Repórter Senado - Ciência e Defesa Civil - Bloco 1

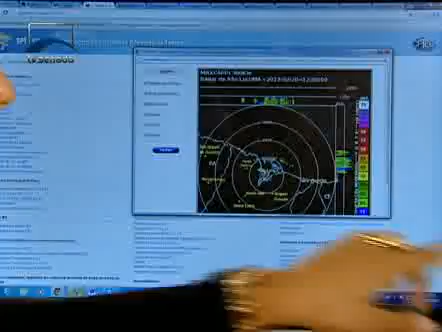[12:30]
Aqui eu dou um zoom, eu sei onde está o município, eu consigo ver a chuva chegando até o município,